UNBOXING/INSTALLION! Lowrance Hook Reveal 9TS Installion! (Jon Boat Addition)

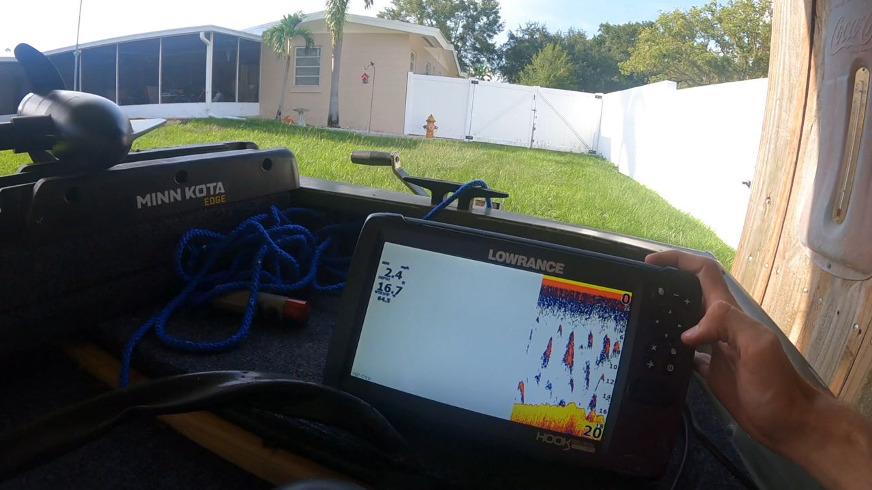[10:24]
the demo mode so you know obvious your traditional
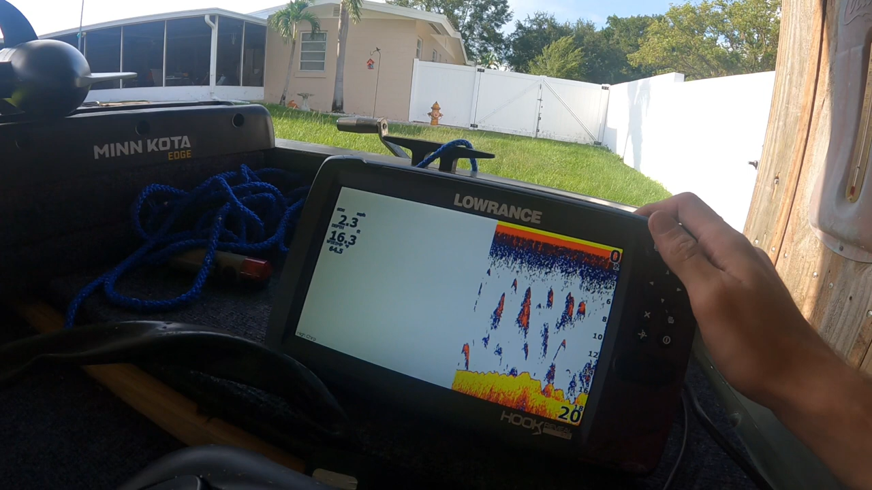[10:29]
sonar
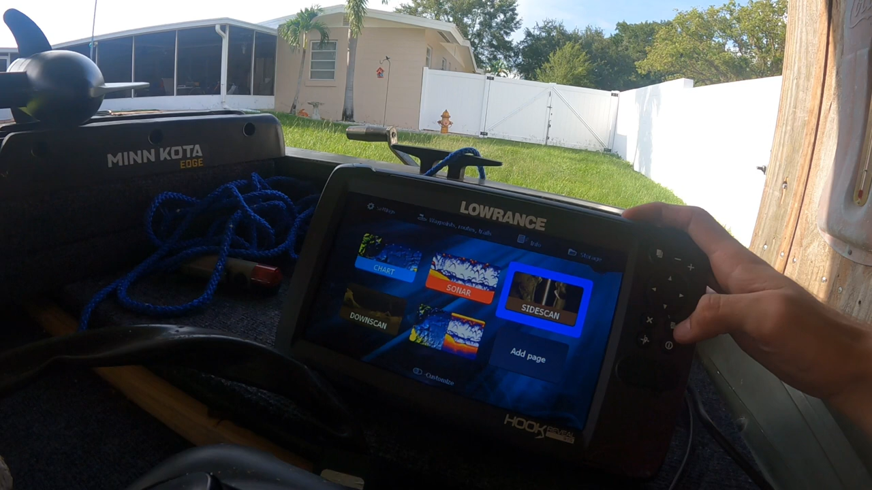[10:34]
and then you got your side scan
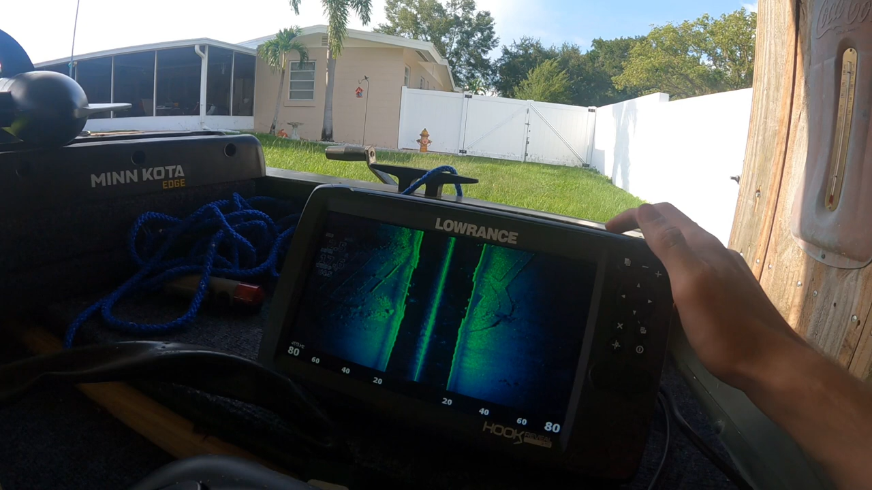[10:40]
which is so you can see both sides of the boat obviously on what's on both sides of you looks like it comes through pretty clear so hopefully it's like that on the water
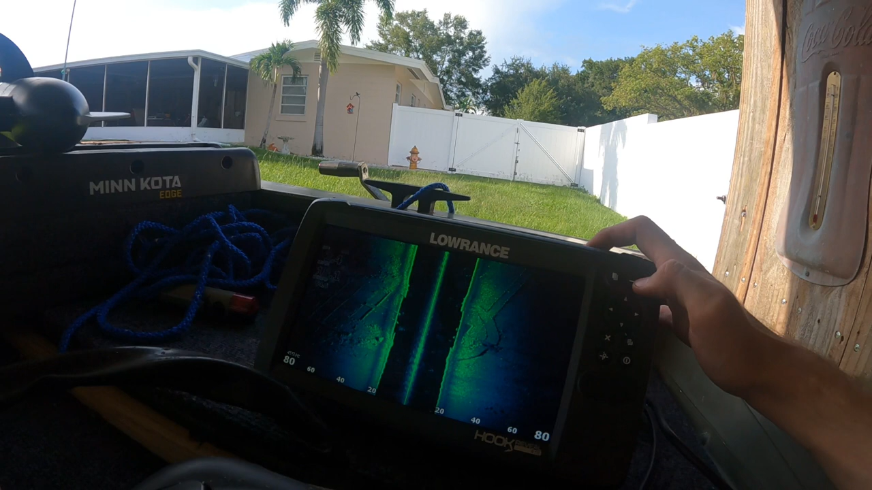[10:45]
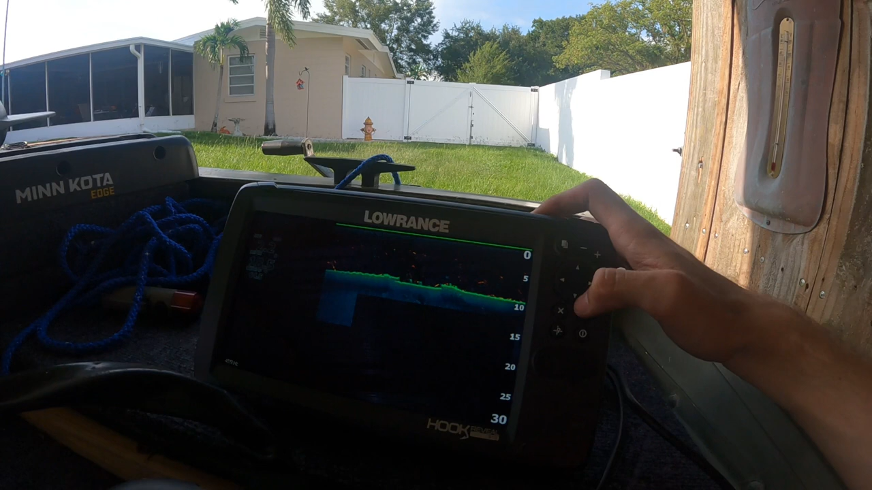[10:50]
and you got your down scan which is a more clear view of the traditional scan